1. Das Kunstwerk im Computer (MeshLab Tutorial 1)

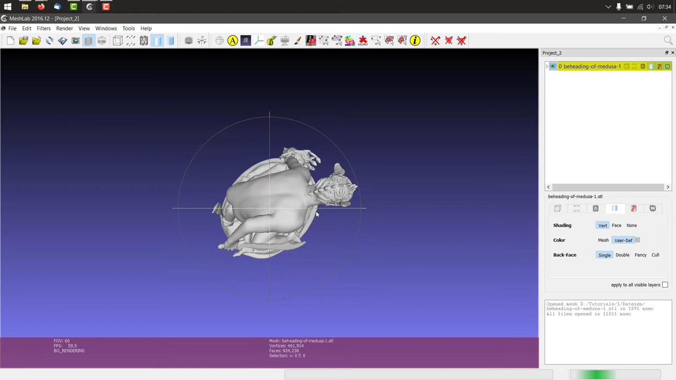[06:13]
Hier können wir auch in der Mitte der Fußliste die Auflösung des My Mini-Factory-Objekts entnehmen und in der Liste als Metadatum ergänzen.
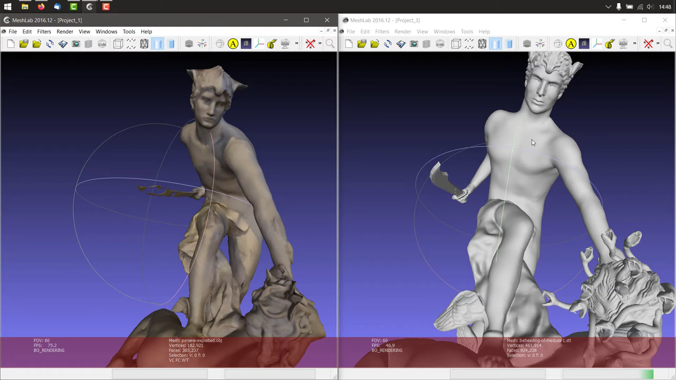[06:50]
So fällt schnell auf, dass höhere Auflösung insgesamt mit einem größeren Detailreichtum einhergeht und die Konturen im Gesicht schärfer wirken, womit man vermuten könnte, dass diesem Modell die originale Oberfläche detaillierter angeben könnte. Allerdings kann man auch ein paar Vermutungen zur Nachbearbeitung anstellen.
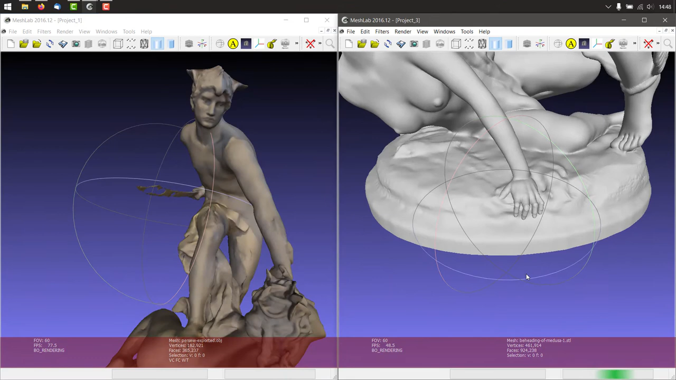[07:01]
Das Modell wirkt sehr glatt, vor allem der eigentlich raue, felsige Untergrund am Sockel zeigt weniger Details und die Unterseite des Modells ist geschlossen.
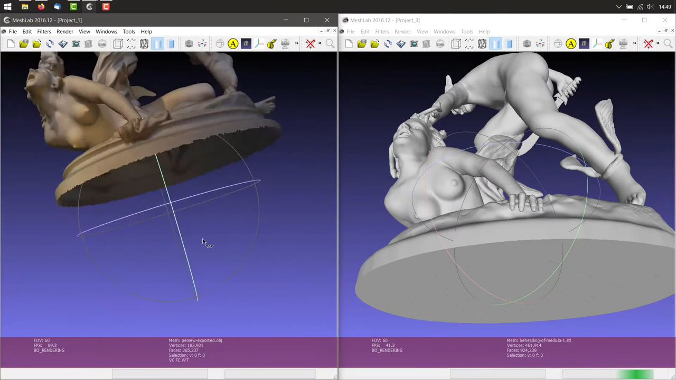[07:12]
Da MyMiniFactory die Modelle zum 3D-Druck bereitstellt, ist zu vermuten, dass das ursprüngliche 3D-Modell im Post-Processing wasserdicht gemacht wurde und damit die gesamte Oberfläche weich gezeichnet hat.
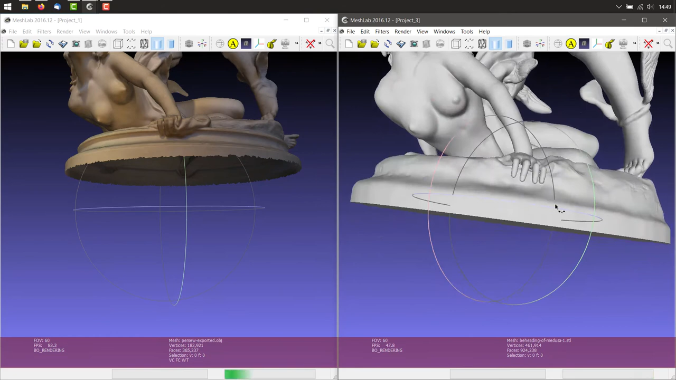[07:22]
Das Modell von MyMiniFactory ist also höher auflösend,